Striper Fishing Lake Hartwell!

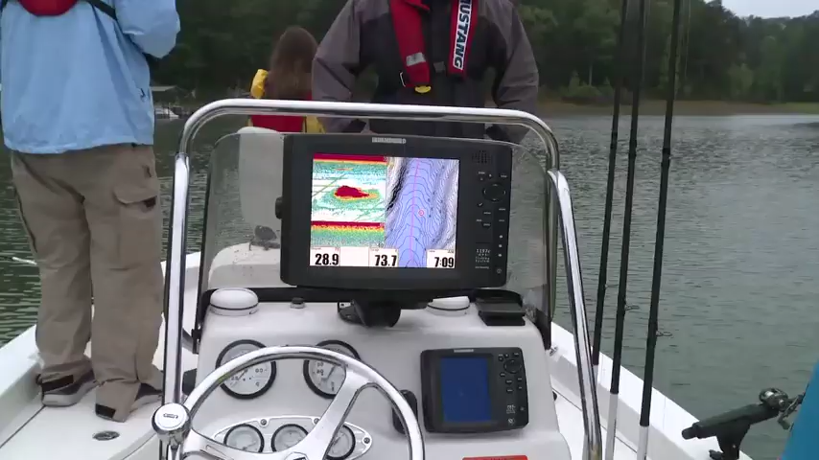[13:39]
You can't even see through that ball of shad underneath us right now. Well, look at them up there, too.